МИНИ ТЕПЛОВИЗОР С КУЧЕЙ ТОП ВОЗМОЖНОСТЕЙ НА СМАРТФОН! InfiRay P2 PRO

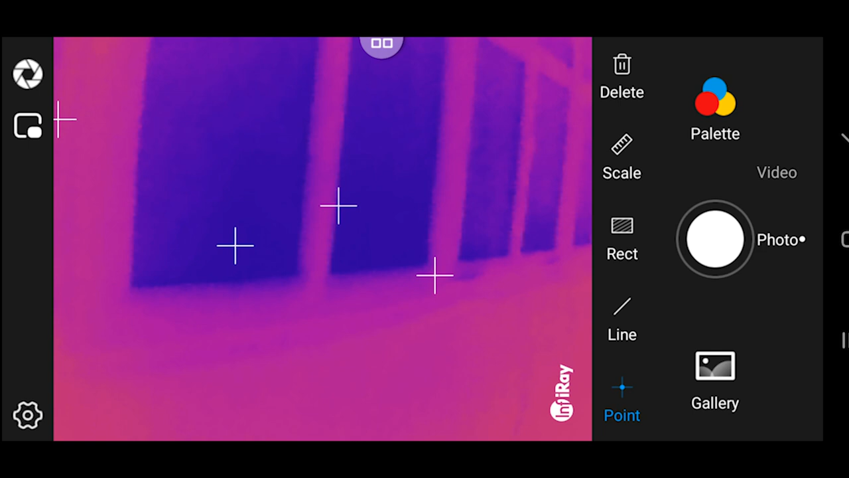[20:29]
попробовать палитру.
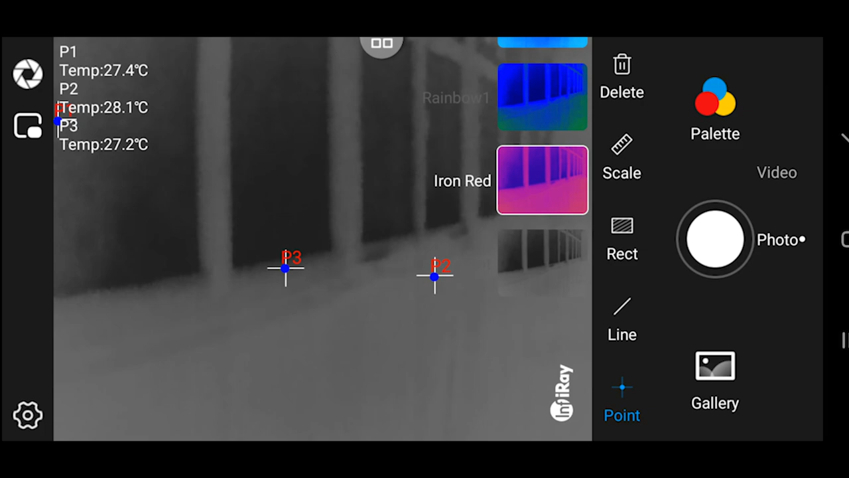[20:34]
Вот так у меня рука обозначается. То есть по сейчас я вижу, что у меня... Вот еще раз так.
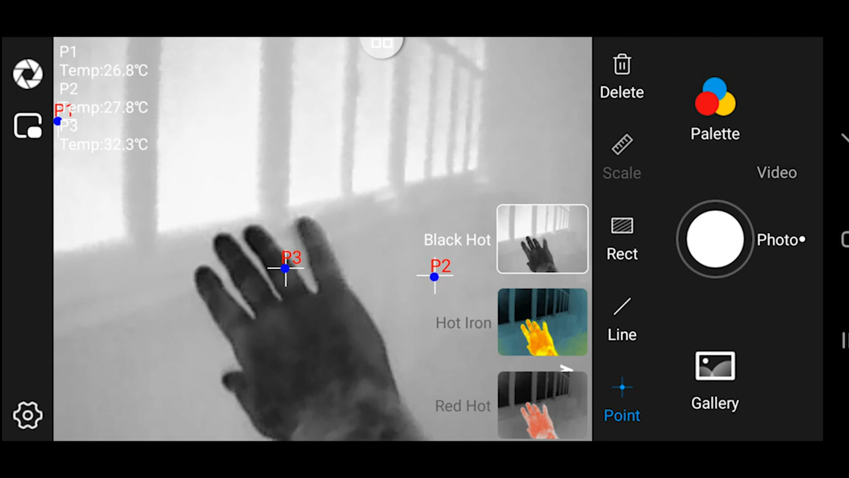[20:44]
Вот видите, рука теплая, там все холодное. Но я все-таки еще раз включу Red Hot. Iron Red, вернее. Нет.
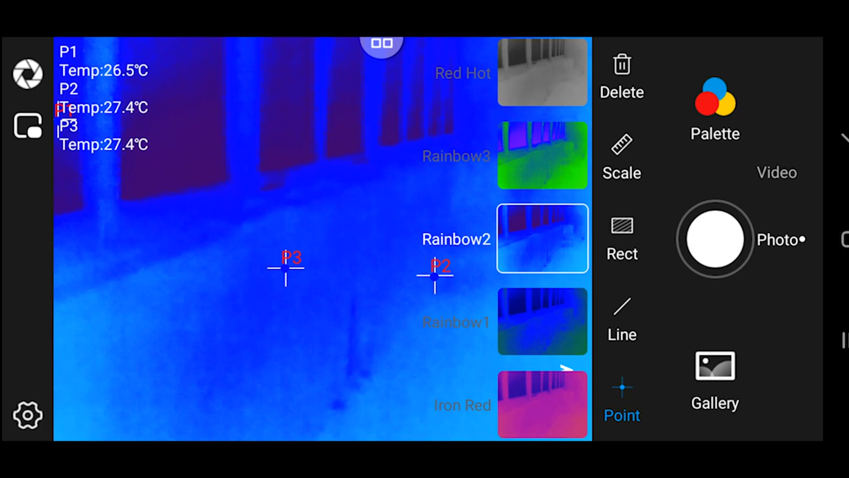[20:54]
Мне сейчас вот так удобнее, я вам скажу честно. Подключаем камеру. Что мы видим? Что у меня полностью холодный балкон.
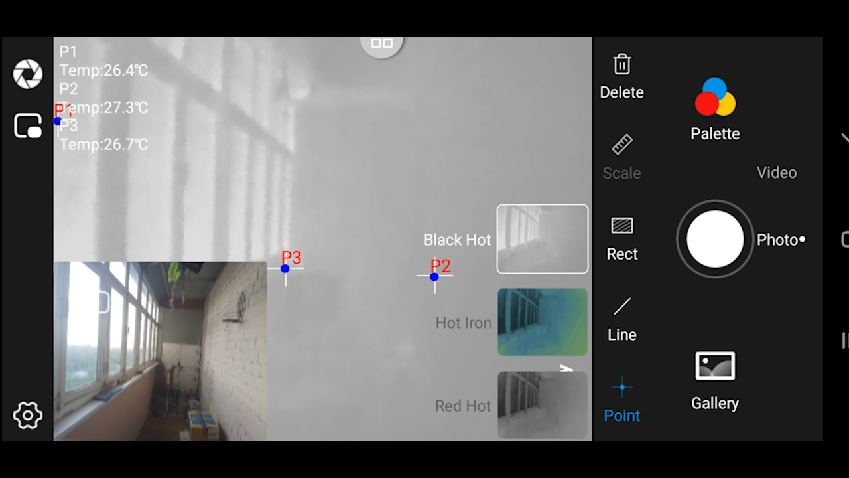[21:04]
Вот у меня теплая рука, и где теплые участки, там должно быть черное. А у меня все белое.
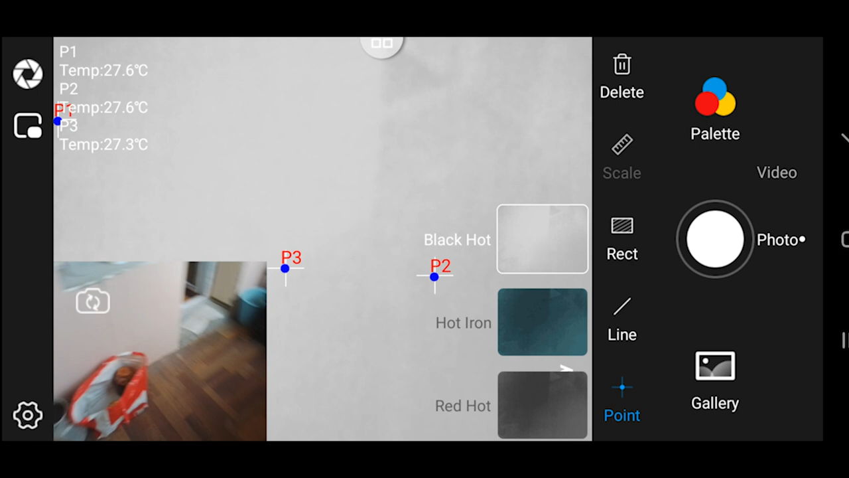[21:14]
Значит, этот балкон полностью не утеплен. Полностью он не утеплен.
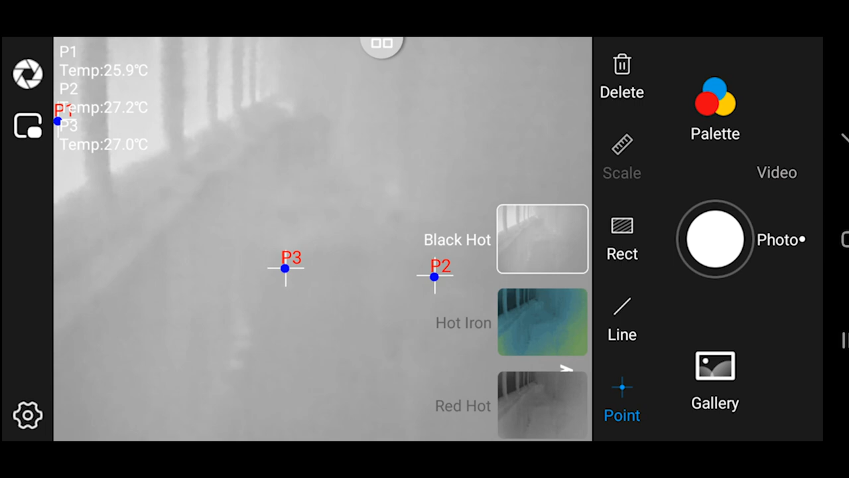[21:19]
То есть его в будущем нужно будет еще утеплять. Вот у меня рука.
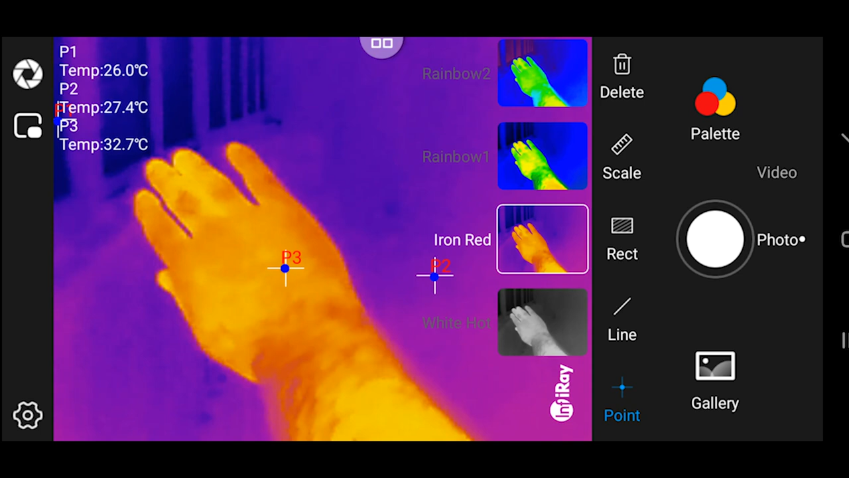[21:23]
И все холодное. И вот в данном случае мы видим, вот в данных местах утечки тепла идут. Вы можете все это наблюдать. Вот видите, тут утечки тепла идут. Ну вот я вот так руку прилаживаю, и слышно, как идет холодный воздух.
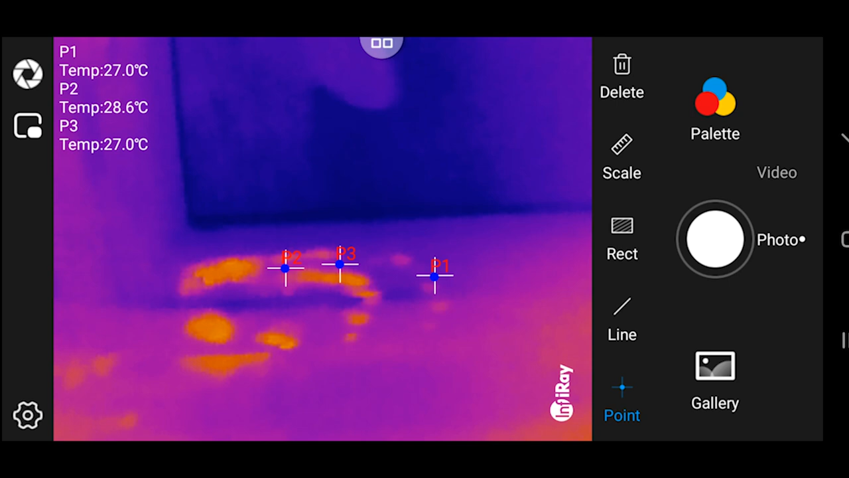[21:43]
В принципе, низ более-менее теплый. Но вот утечка идет тепла у меня, вот она прям видно.
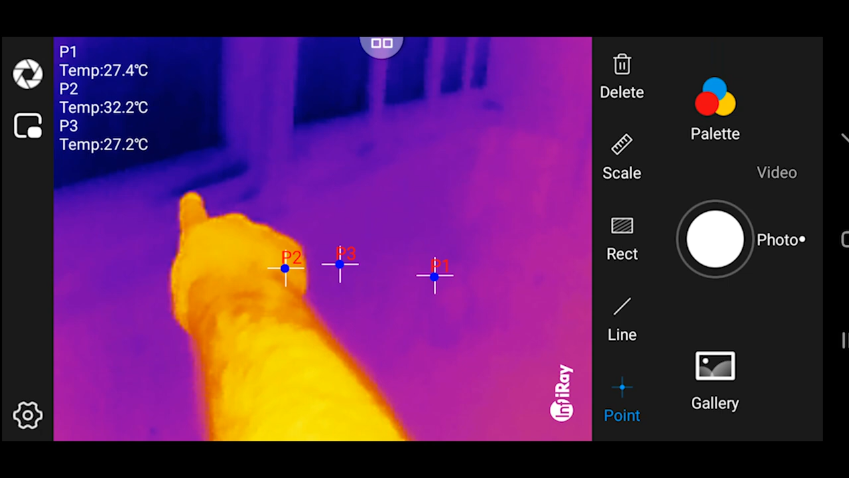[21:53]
Это стекла, ну старые, не металлопластиковые. Вот утечка идет тепла, видите, тут вообще все холодное. Холодным показывает.
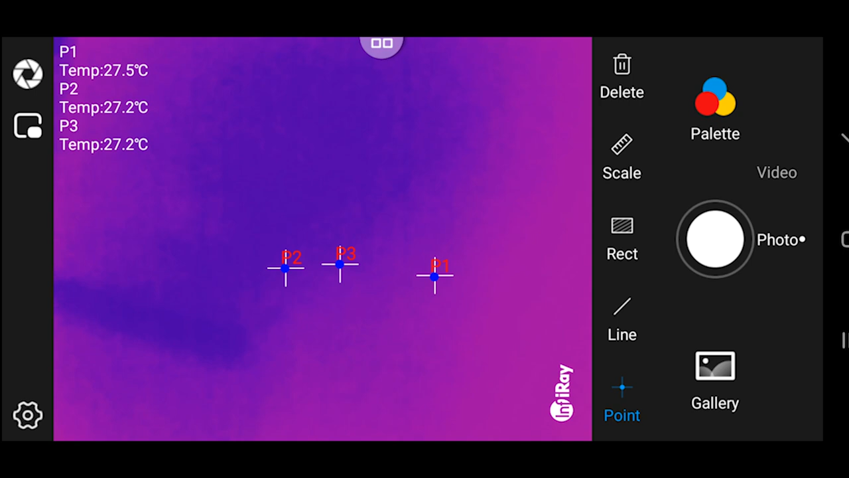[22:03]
Это у нас потолок идет. Вон у нас потолок.
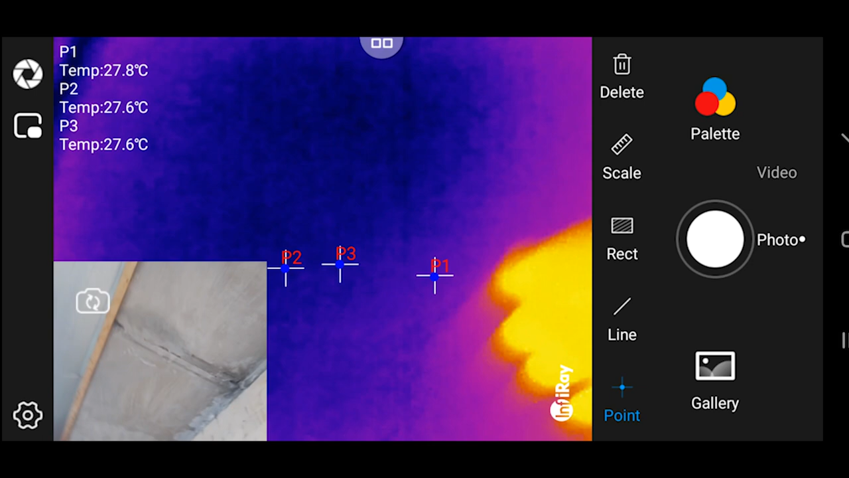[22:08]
Как видите, потолок холодный. То есть потолок тепла не излучает. Или не удерживает.
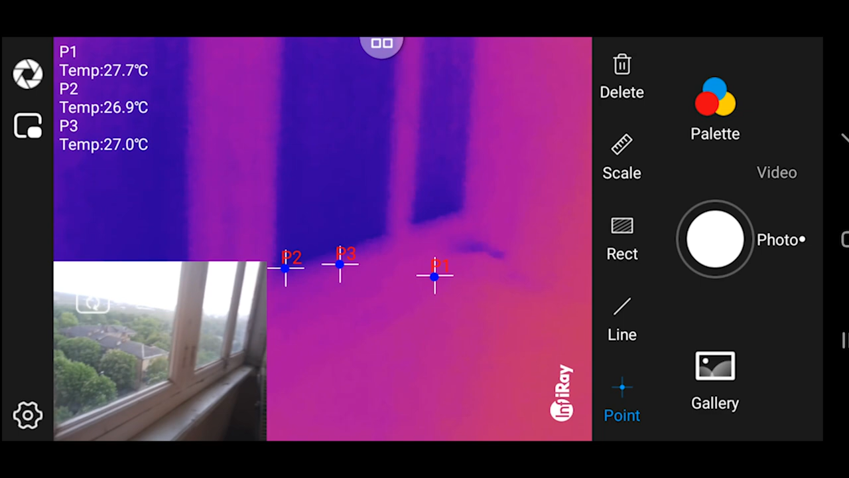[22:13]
Ну и холодные окна, полностью холодные окна.
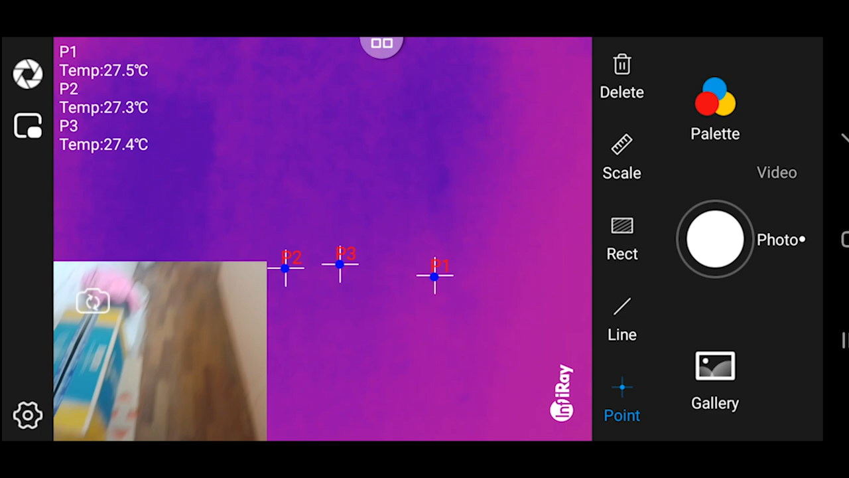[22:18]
Опять же, пол давайте посмотрим. По сравнению с моей теплой рукой, пол очень холодный.
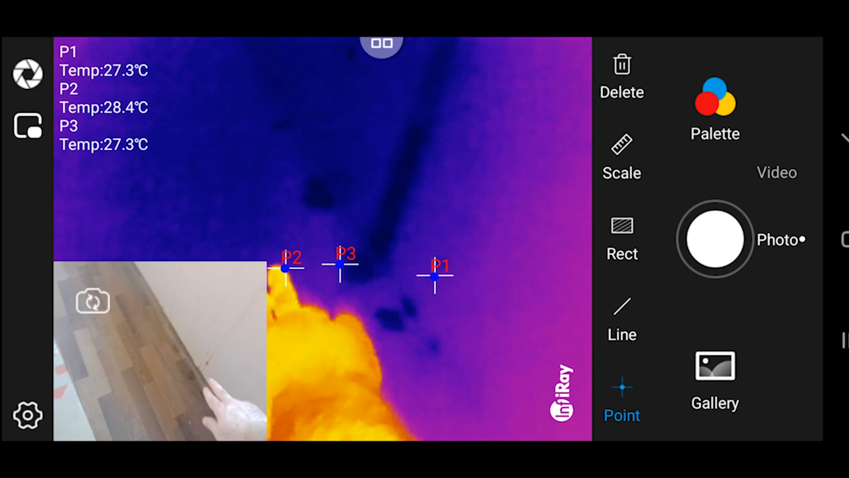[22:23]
Вот видите, также. Это вообще были потеки воды. И тут прям холодно. Причем это утеплено. Тут пенопласт вернее. Вот. А опять же, балкон у меня старый, еще не деланный. И опять же, в данной ситуации я понимаю, что нужно его делать полностью.
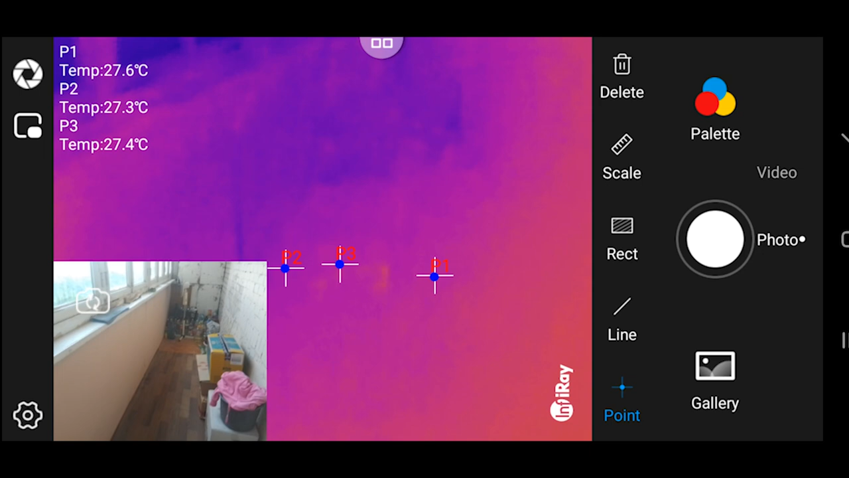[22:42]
Полностью делать нужно этот балкон, потому что тепла тут вообще нету нигде.
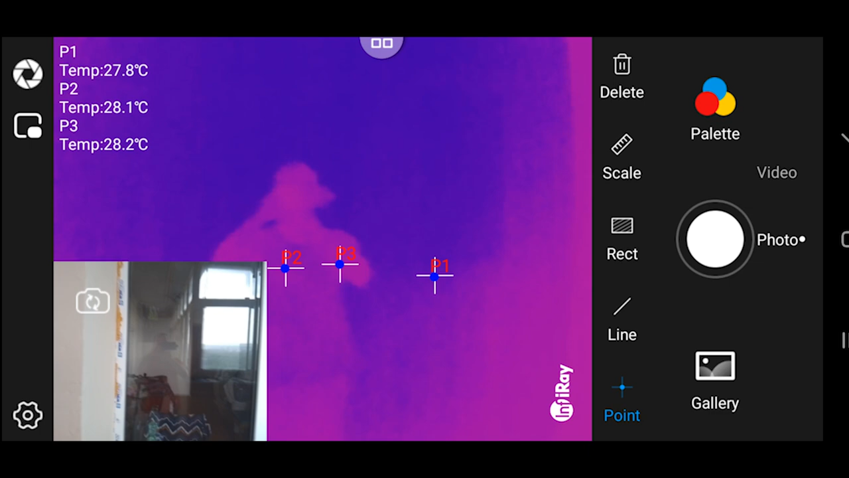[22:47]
Это у нас металлопластиковые двери.
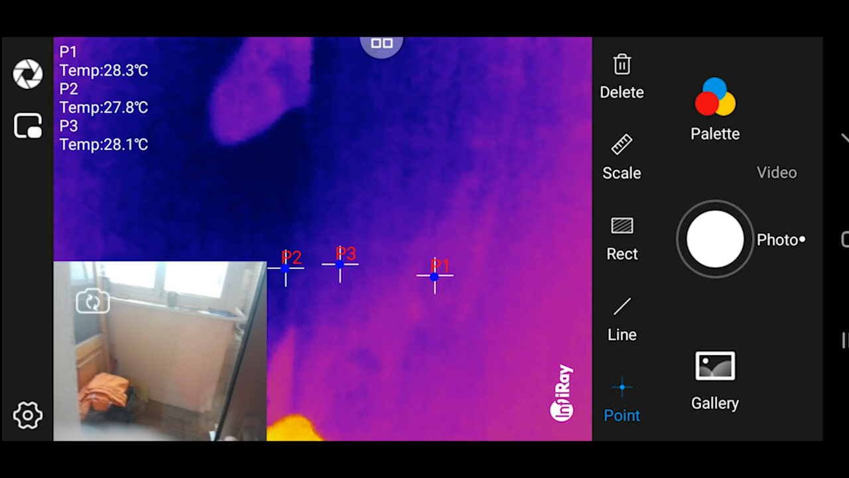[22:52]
Вот. И сами двери, ну они холодные, потому что они созданы, чтобы удерживать тепло.